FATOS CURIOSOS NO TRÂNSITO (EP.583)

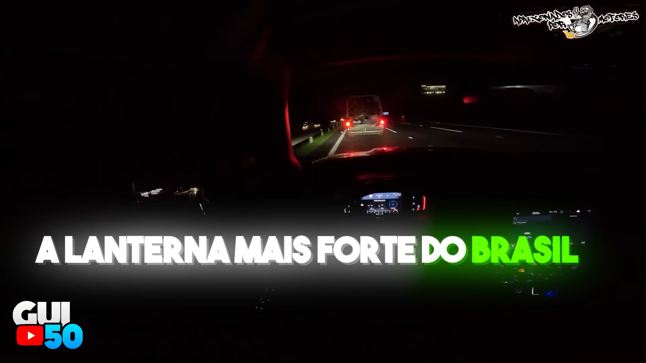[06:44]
Ah, tá passando, você não tá não, Vanzinho.
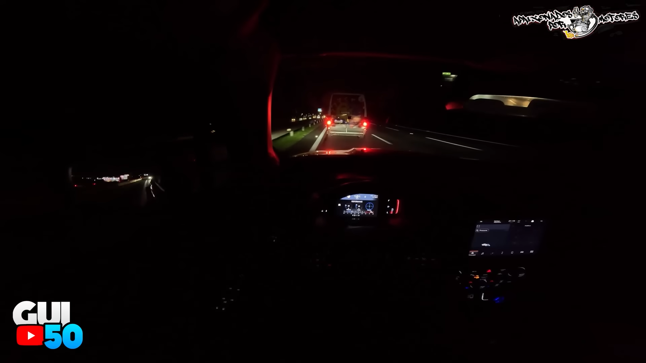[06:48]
A gente tá mentindo pra nós, Vanzinho. Tá lá na terceira, Vanzinho. Não tem ninguém, né? Então vamos lá, então. Vamos lá, Vanzinho.
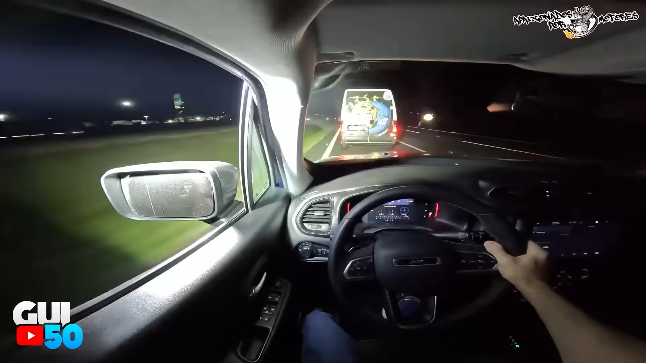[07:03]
Vai ter que sair, Vanzinho. É isso aí mesmo, tem que sair daí. Vamos lá, Vanzinho. É isso aí, ó. Fica aí, né, Vanzinho? Senão danou tudo, velho. É. Ligou o farolzão? Deixa eu fazer um negócio aqui pra trás, ó. Pera aí.
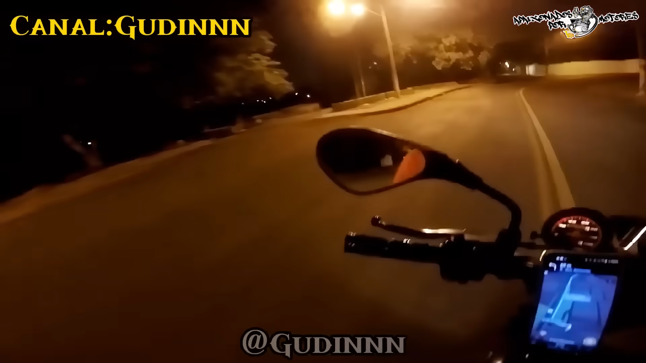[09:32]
Um cara no meio do mato, me atropelar, tá ligado? Me derrubar. Ó, só os polícia. Puta, a placa tampada na frente dos caras, mano.